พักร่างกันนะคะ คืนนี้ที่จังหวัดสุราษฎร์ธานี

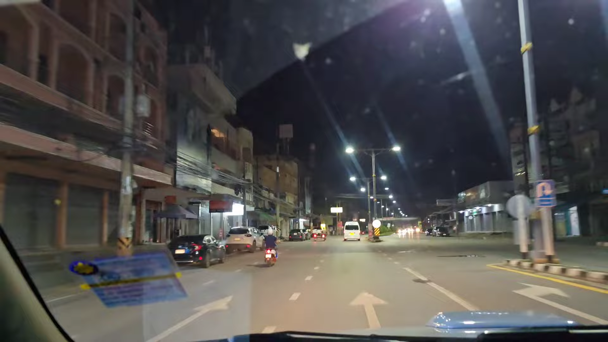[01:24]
่ะนี่บันดอนอ่ะ โอ้ยนี่บันดอนอ่ะ โอ้ยนี่บันดังเลือทักเที่ยงนะ
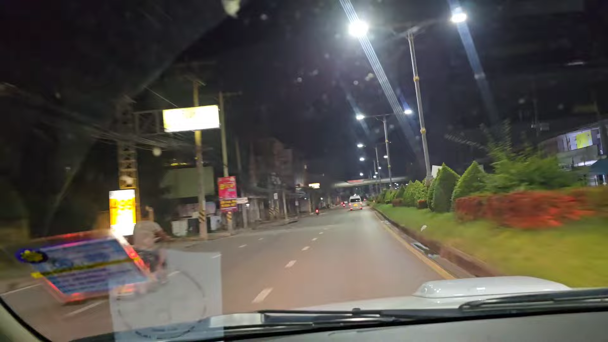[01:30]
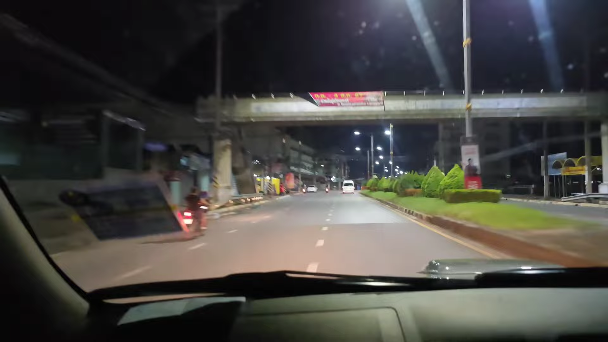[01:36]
นี่มันหมอนก็ดึกมากเลยอ่ะ แต่โควิดมามก็เงียบขึ้นทุกอย่างอ่ะ
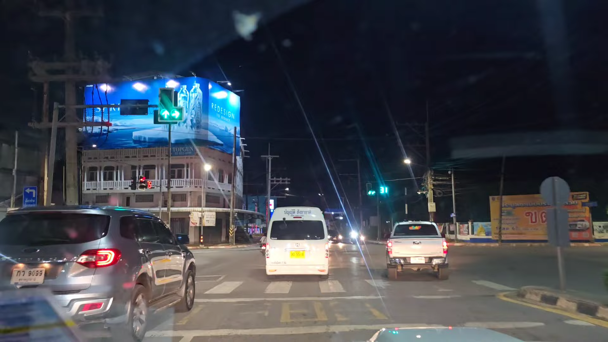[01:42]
อ่ะ ฝนตกด้วย ต่อแตกอ